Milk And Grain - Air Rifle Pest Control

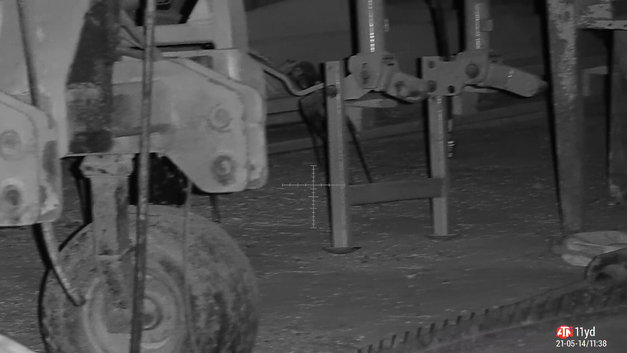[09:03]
anyway final sweep of the barn under the machinery under tables everywhere before we head outside
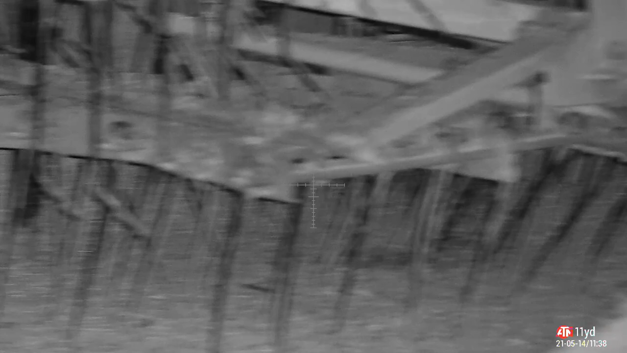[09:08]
and as soon as i get outside voila dirty rat sitting staring at daisy
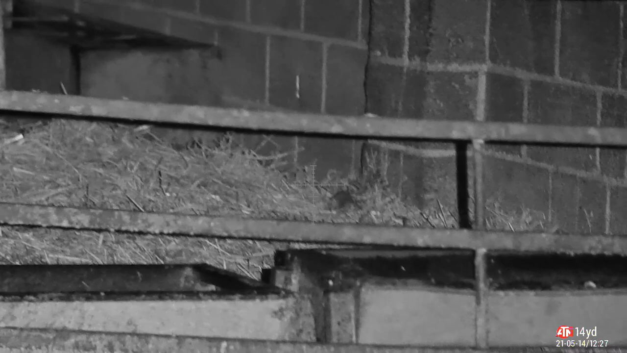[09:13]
he may be minding his own business but that's not our problem stay there daisy i think that's our name aren't all cows called daisy
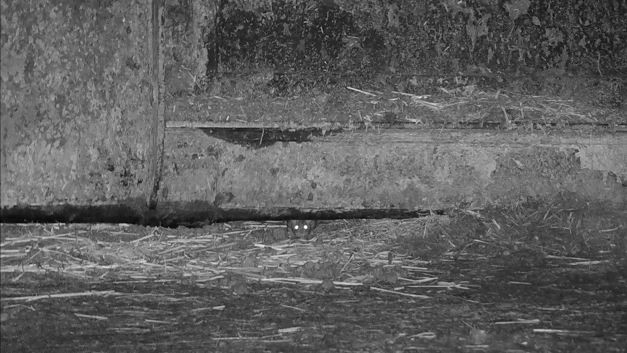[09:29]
just out in the main yard now and hello what are you hiding for
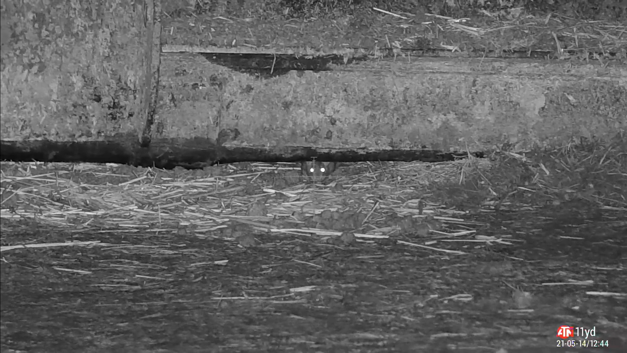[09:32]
that's gonna give him a severe lead ache
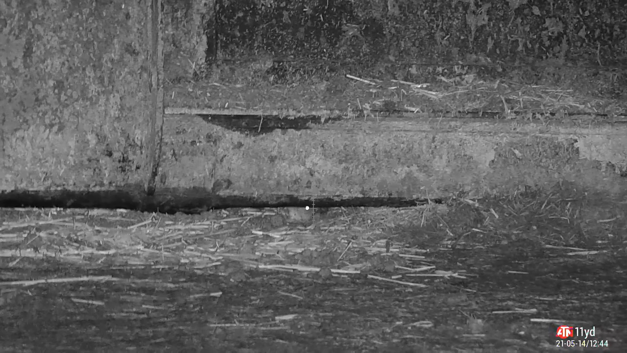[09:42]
what a thwack that made 13.43 grain 628 feet per second put a hole straight to him
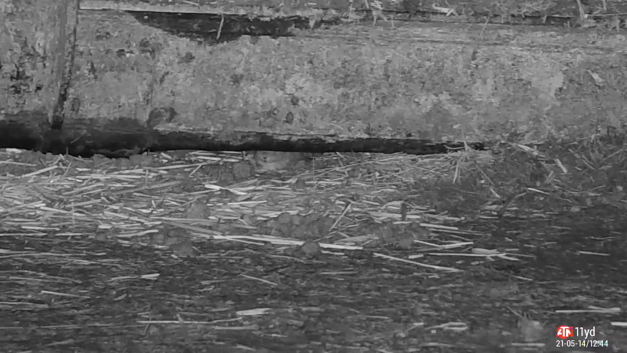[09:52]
he's fighting it though i can't really get a second shot on there but he just died anyway he just wanted to make a point okay
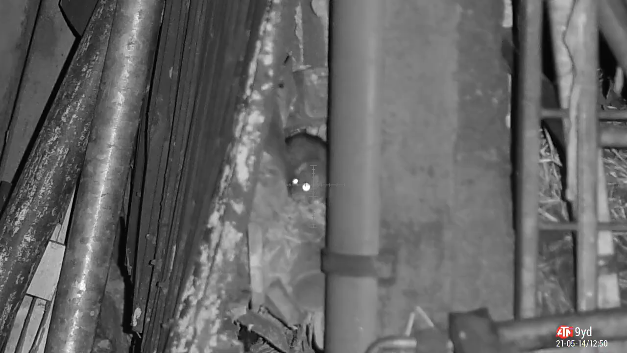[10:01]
let's get back and see daisy this is just to the side of a barn